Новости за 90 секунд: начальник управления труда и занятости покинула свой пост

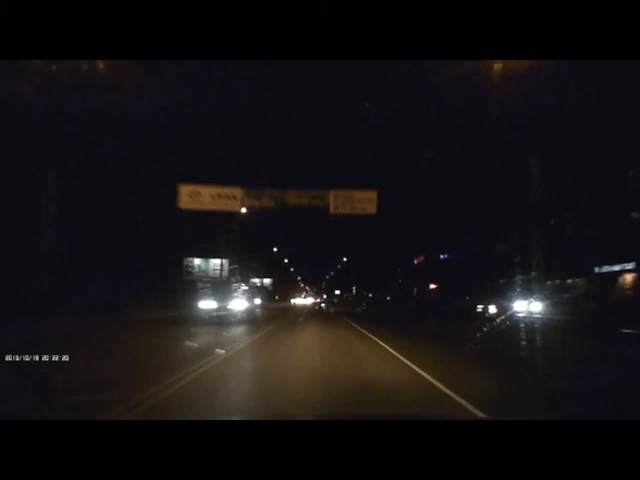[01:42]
Ночью, не дождавшись, когда его пропустят, водитель на черной иномарке выезжает с второстепенной дороги на главную, создавая аварийную ситуацию для всех участников движения.